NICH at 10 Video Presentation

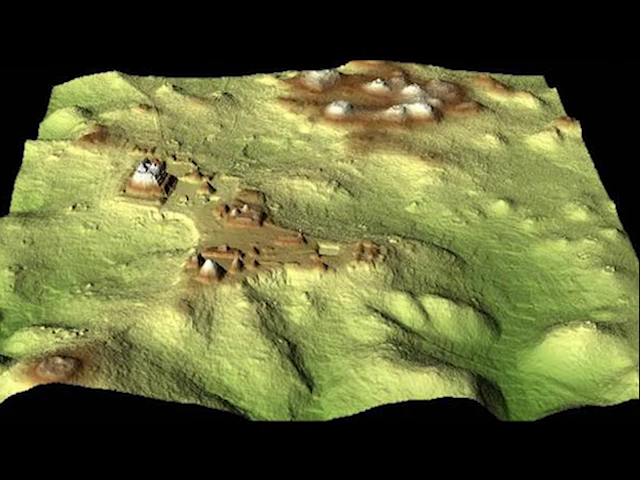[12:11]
became even larger when in just a few weeks of LIDAR work, a detailed map of 80 square miles of the site was created,
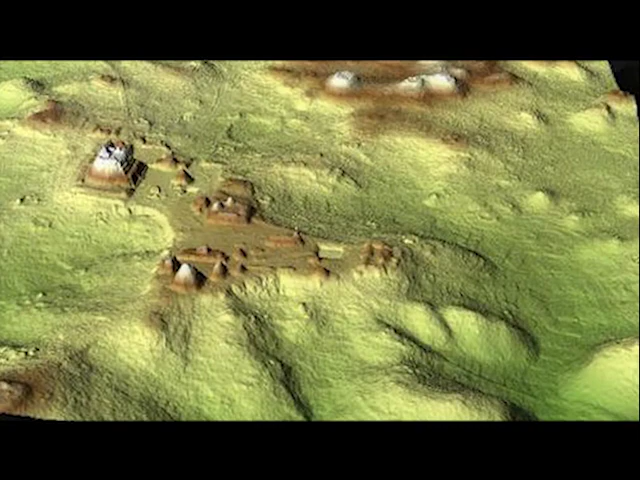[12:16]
about 8 times the size of what had been previously mapped.